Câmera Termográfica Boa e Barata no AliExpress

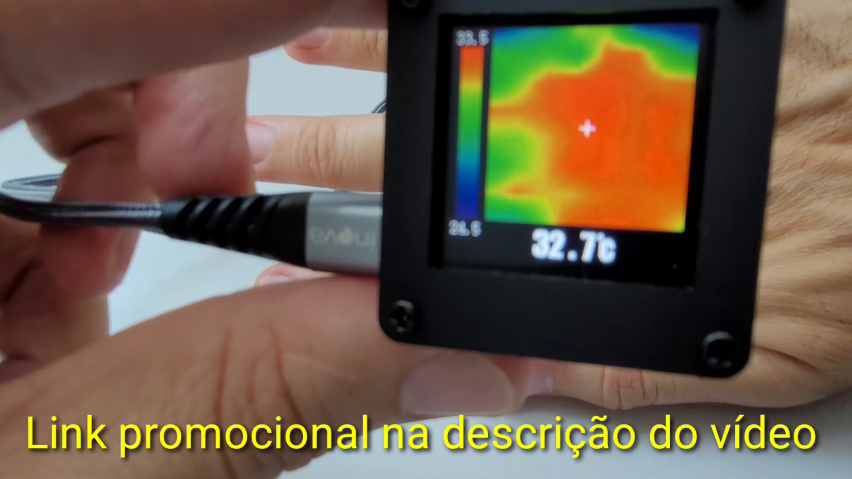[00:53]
On screen: spot 32.7°C
vendo a diferença de temperatura de vários locais diferentes. Você pode utilizar aí na sua placa eletrônica para descobrir componentes em curto-circuito,
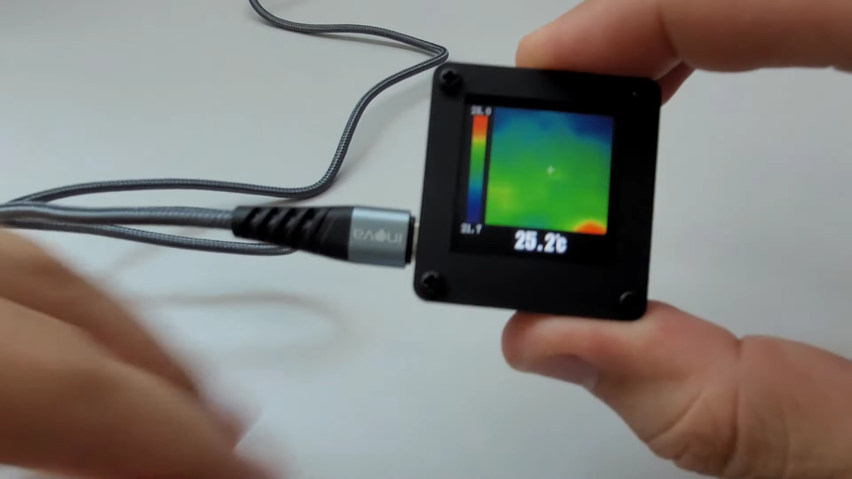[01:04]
On screen: spot 25.2°C
ao mesmo tempo aferir temperatura e vejam que uma câmera
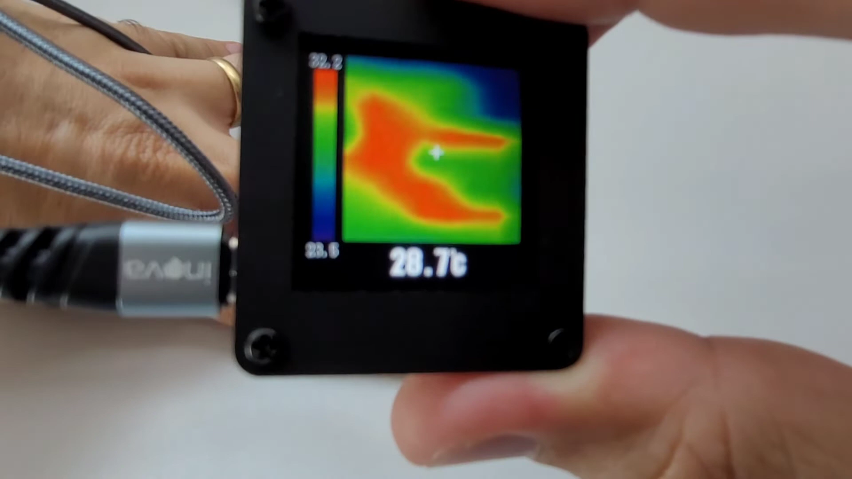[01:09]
On screen: spot 28.7°C
com custo-benefício desse resolve aí seus problemas,